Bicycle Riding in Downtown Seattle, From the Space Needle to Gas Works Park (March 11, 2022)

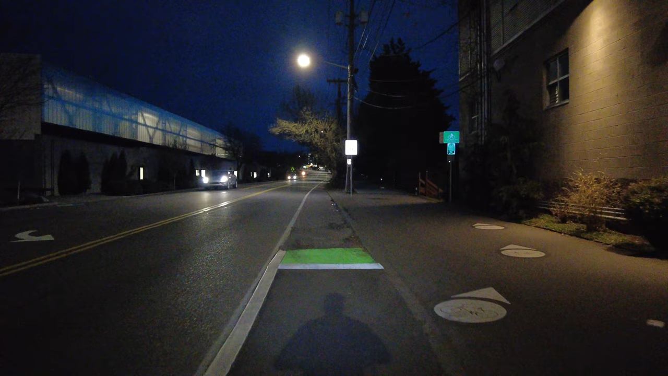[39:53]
So now we've lost the bollards, and it's just a
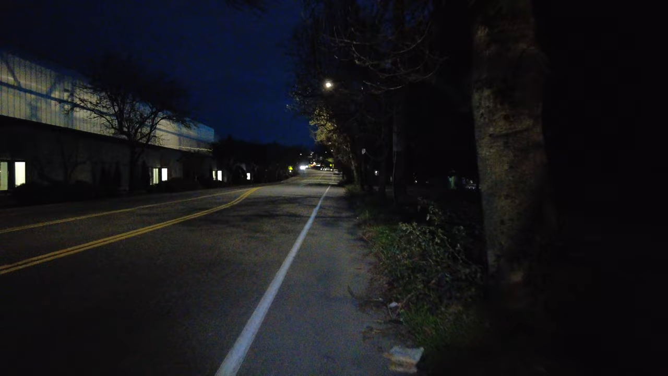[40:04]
street bike lane, although the traffic doesn't seem to be as crowded here.